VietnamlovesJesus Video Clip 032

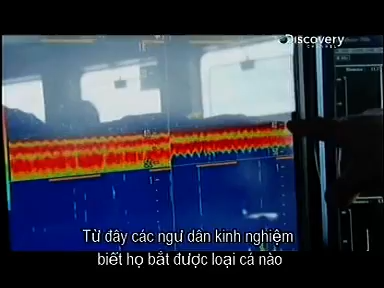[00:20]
the echo locators also indicate when the nets are full and when it's time to pull them up